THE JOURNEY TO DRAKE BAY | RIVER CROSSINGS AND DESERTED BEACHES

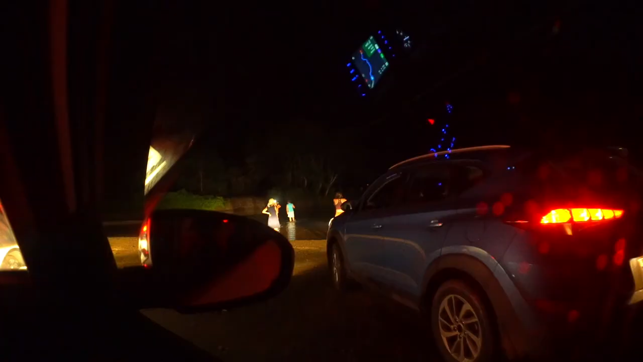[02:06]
we've just got to a bit of the road there's loads of cars parked up i think they've been testing the water because it's really deep and everyone can get past oh god that's up to that blokes knees
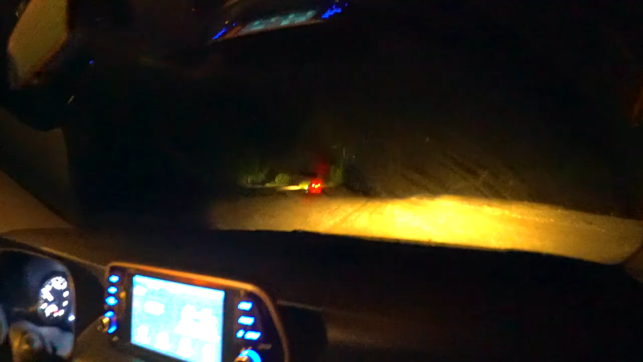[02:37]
oh my god it's deep that is deep he's made it